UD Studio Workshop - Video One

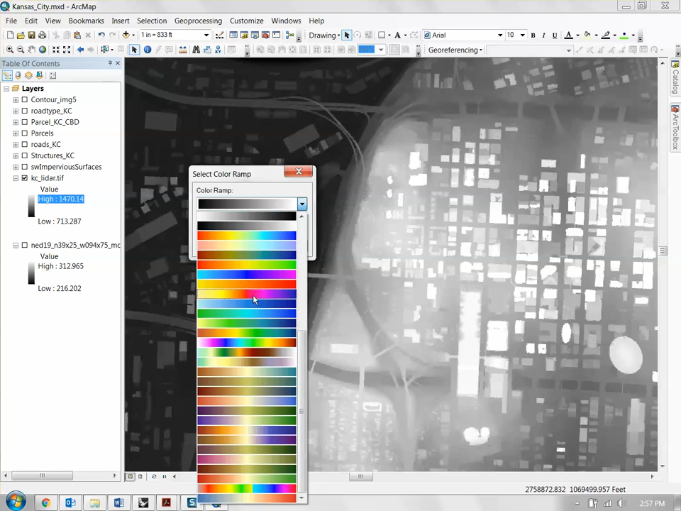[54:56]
If you click on the color ramp here, you can change the ramp to something like this, like a rainbow ramp, and you begin to see building heights of Kansas City.
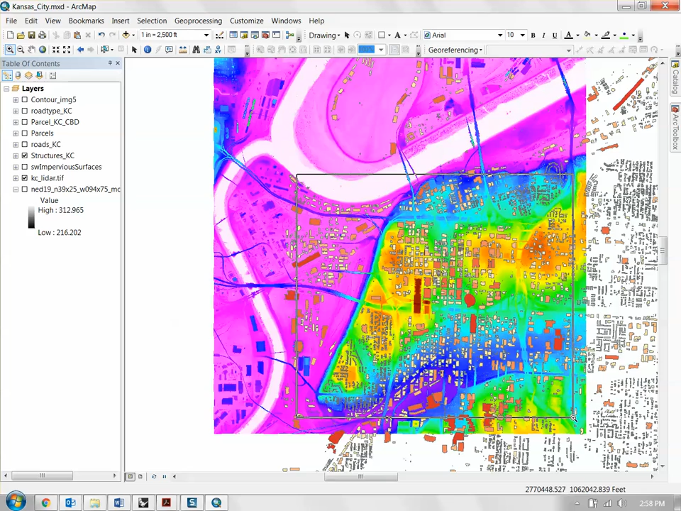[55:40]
make a new boundary, a new extents, kind of here. Because you can only get building heights for areas that fall within the LiDAR drawing here. So I'm just going to make an extents that looks kind of like this. And I'm going to set up bookmark, create bookmark.
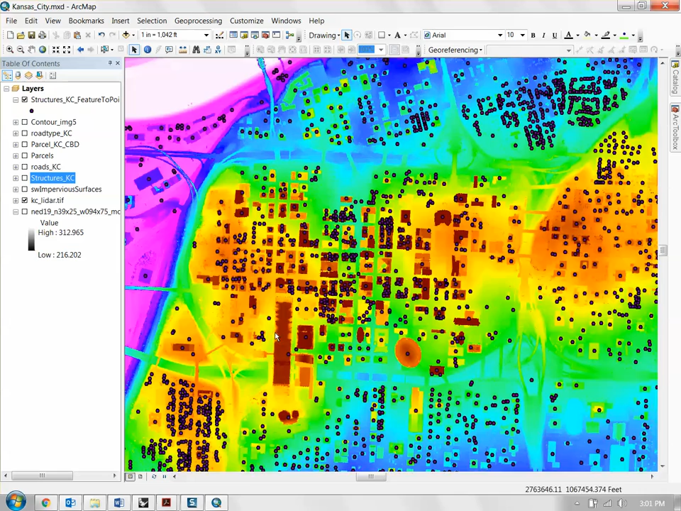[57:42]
Basically, what we're going to do is we're going to see where this point falls on the LiDAR map and put the elevation data that it sits on and join it to that point. And then we're going to bring that information back to the original shape file for the building layer and you'll see what happens. So what we need to do is we're going to go again back to the Art Toolbox. This is where all the fun happens. Go to the 3D analyst option here. Go to the functional surface option here. Then click on add surface information.
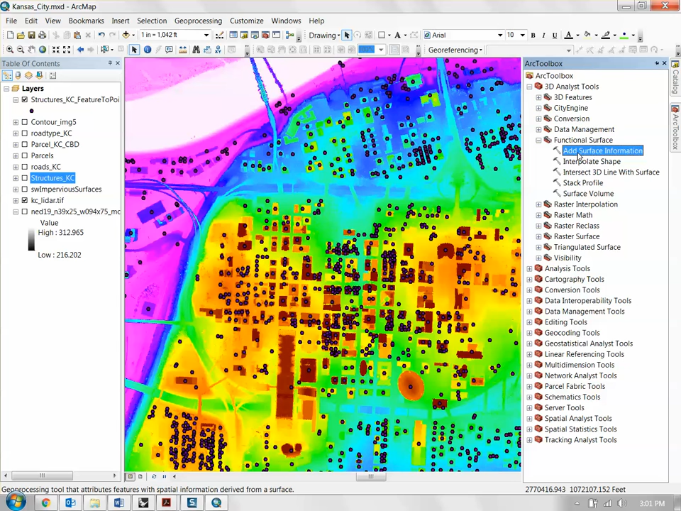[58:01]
The input future class will be those points. So drag these points into the input future class.